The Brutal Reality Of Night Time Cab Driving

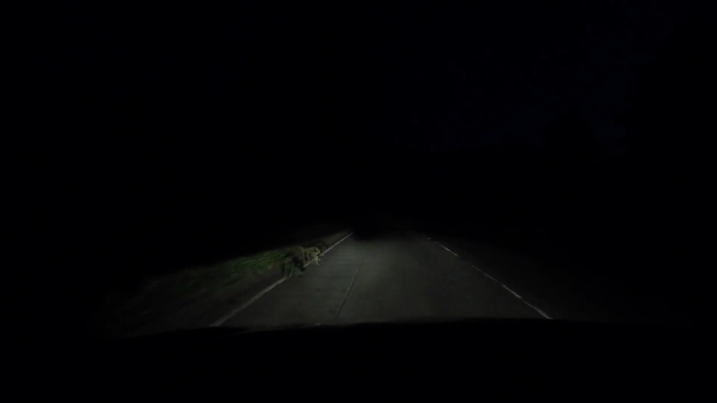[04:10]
just got a job uh down here it's the middle of nowhere it's the middle of the night and it's a rider with a 3.5 rating the job is 140 pounds and i'm going to a place i've got a feeling this person could be a traveler because the job is up here
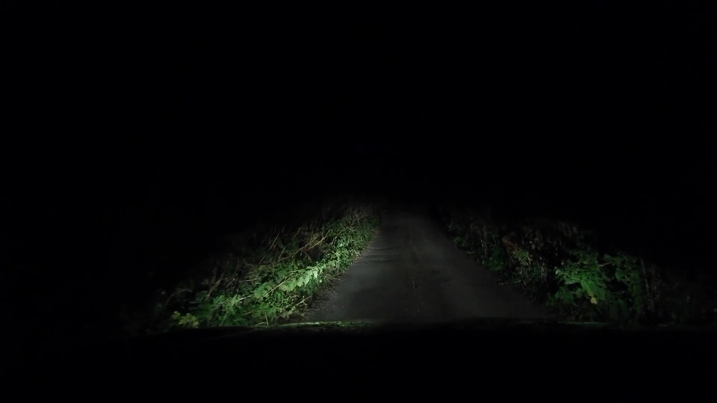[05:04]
and the rider is texting me every 30 seconds it's up this lane here the name on it looks like a traveler to me but i've got another message then saying where are you man come on man come on man come on man what's going on he's giving me grief he's giving me grief on the text and it's up here it could be a caravan in the top of this road it's late it's it's it's very very late at night